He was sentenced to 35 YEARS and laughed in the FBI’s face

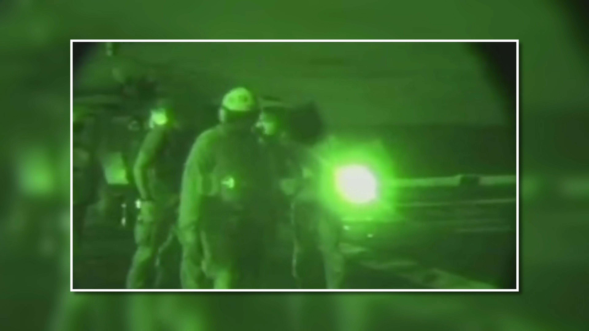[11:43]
He is escorted by two Navy SEALs with their faces blurred out by the military.